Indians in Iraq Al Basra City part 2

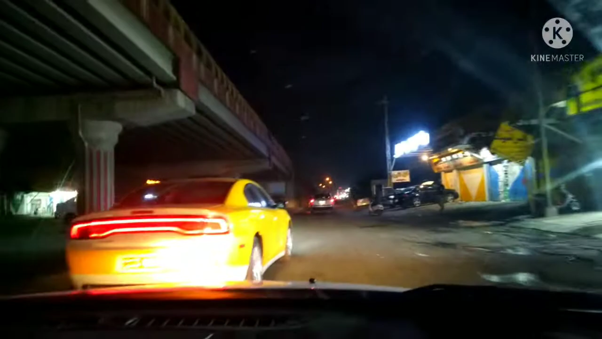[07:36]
ये जो सामने गाड़ी देख रहे हैं आप, काफ़ी महंगी गाड़ी है, डोज की गाड़ी है, जो कि 60 लाख से 1.25 करोड़ तक की मिलती है।
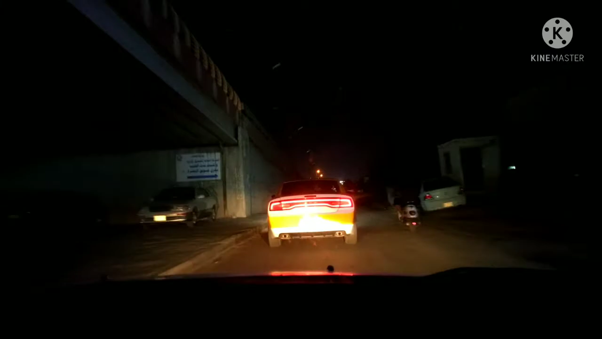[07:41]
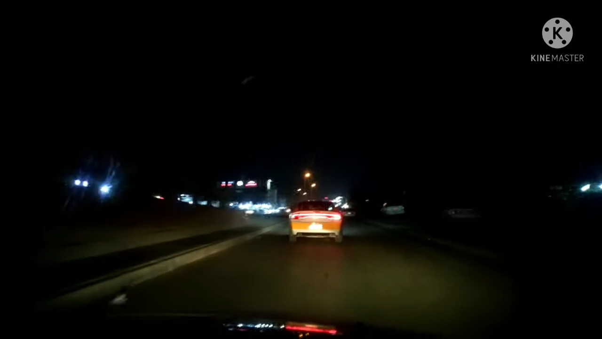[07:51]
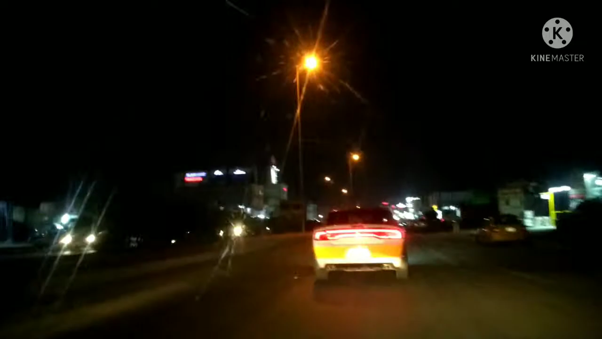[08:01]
ये गाड़ी है डोज की चार्जर, 1 करोड़ की कीमत है इसकी। साथ साथ में गई ना ये पीछे।